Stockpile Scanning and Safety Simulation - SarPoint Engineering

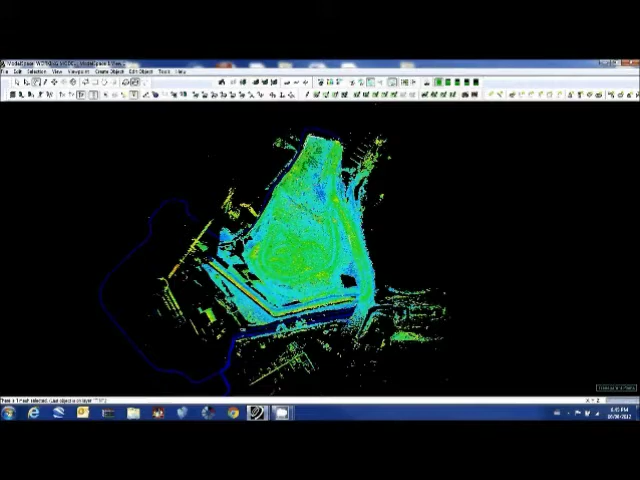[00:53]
up past the CT line scanning the back side of the stockpile and then down and scanning the top side of the stockpile. The entire drive took us about 9 or 10 minutes and
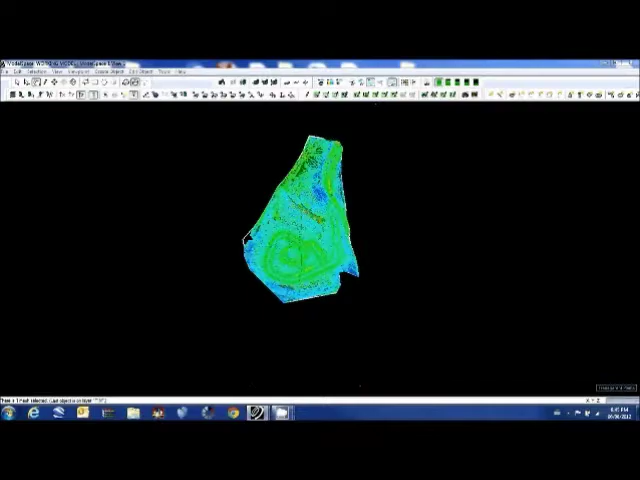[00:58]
the resulting data was
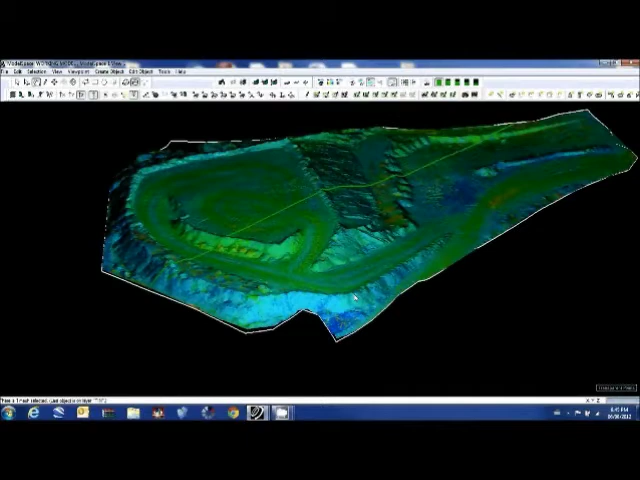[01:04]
delivered and transformed into a tin, which is a very common surface for all mapping and geometry applications.
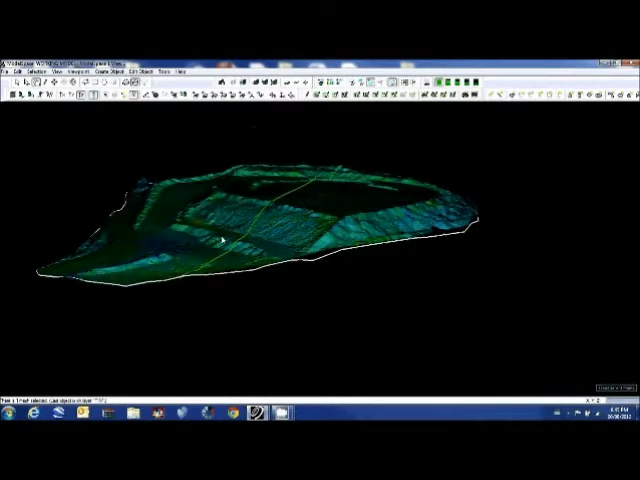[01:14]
The white line was actually provided to us by the
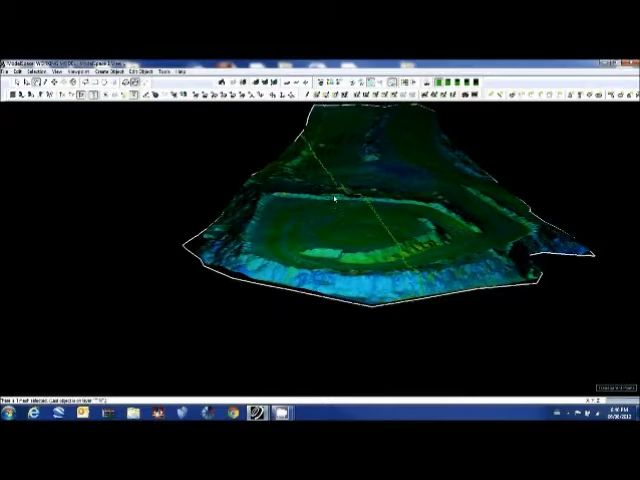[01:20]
survey group and that is what the survey has determined is the boundary of the stockpile near the crusher pad. So it took us about an hour to process the data and download it from the computers in the truck. And then once we have the data, it's about 15 minutes to upload it to the software package we are looking at now and then about 20 minutes to prepare it to create the tin.
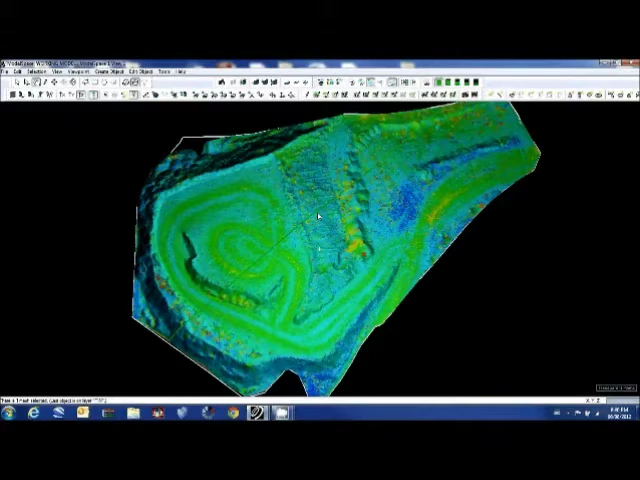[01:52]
Once we have it in the tin though, we can actually move quite quickly and doing a lot of different applications. Just click on our mesh, the easiest way to deal with volume determination is click on the mesh, tools,
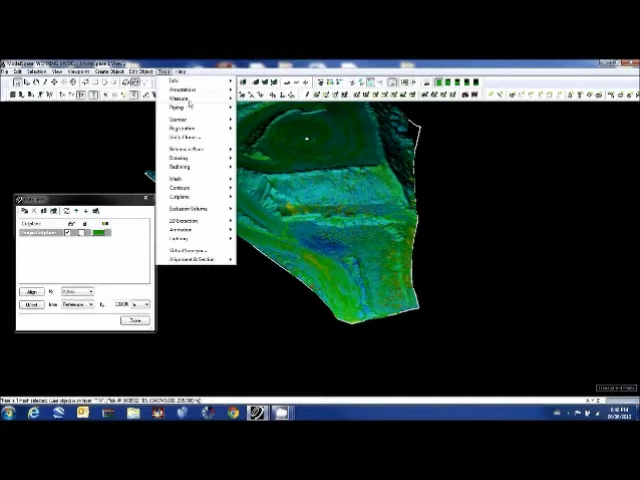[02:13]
measure, the mesh volume below the reference plane. We will take half meter increments, anything smaller would take too long. There is our real time calculation, 34,871 cubic meters below the 280 level within the boundary of the stockpile.
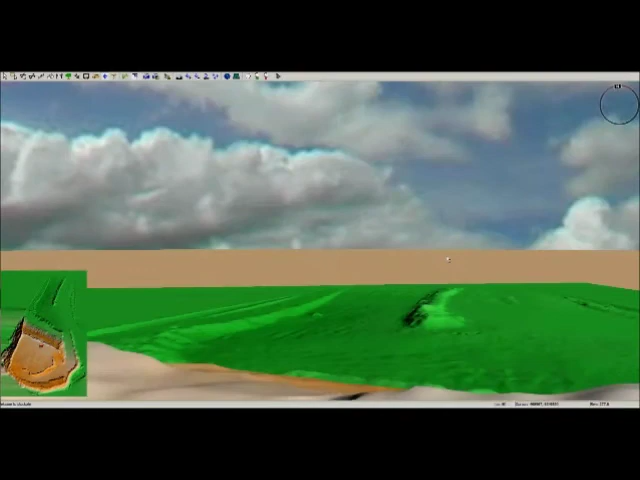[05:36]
Rather, I go up it. So here I am on the top. I have a perspective view of the entire pile.